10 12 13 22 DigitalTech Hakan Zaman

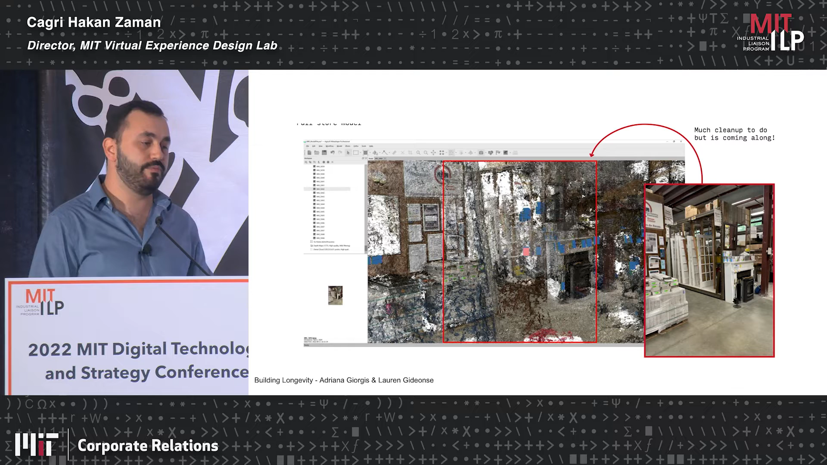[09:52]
And we are also now trying to develop our own methodologies to how to get accurate representations using photogrammetry.
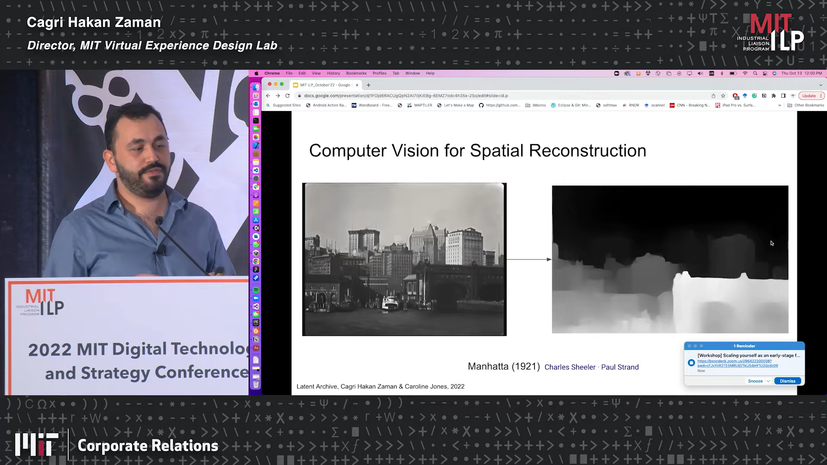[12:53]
but if you don't have enough evidence for creating 3D models, you can try using computer vision to create representations in space and then do some of the things we have done.